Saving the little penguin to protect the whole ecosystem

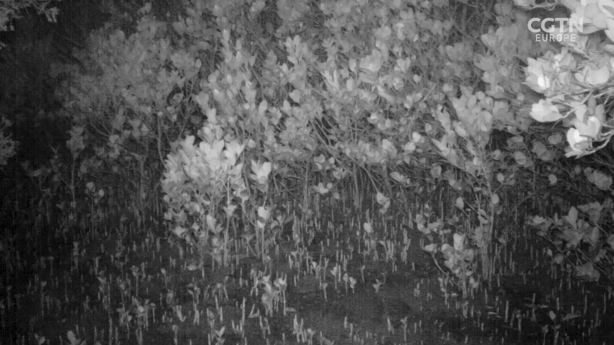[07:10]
In the past, the European red fox,
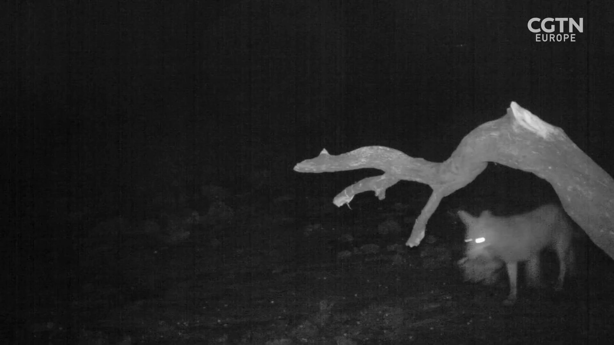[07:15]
which was deliberately introduced to Australia by settlers for hunting, was one of the other biggest threats to penguins here.